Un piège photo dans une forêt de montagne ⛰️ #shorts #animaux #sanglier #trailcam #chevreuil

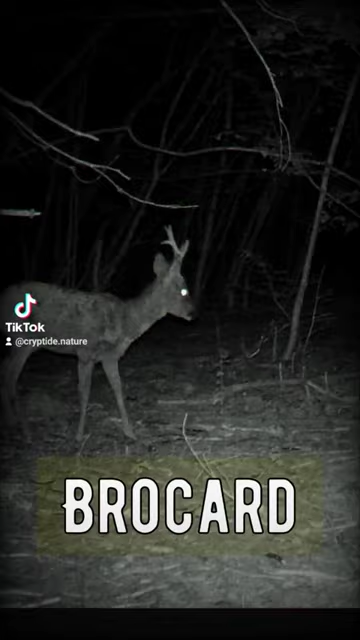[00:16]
Je sais pas vous, mais je trouve que les vidéos de piège photo la nuit donnent vraiment un côté paranormal aux animaux.
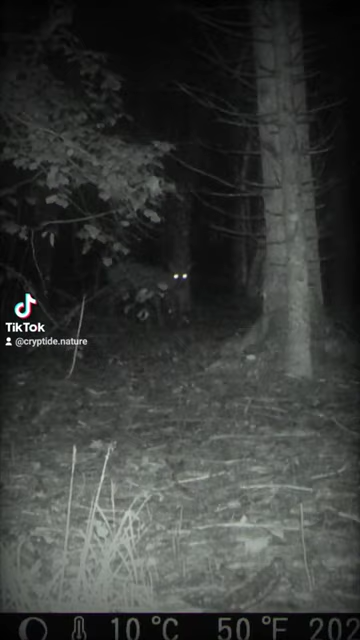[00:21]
Quelques temps après, la femelle est apparue. Elle se nomme la chevrette. De jour, eh bien, un petit écureuil roux.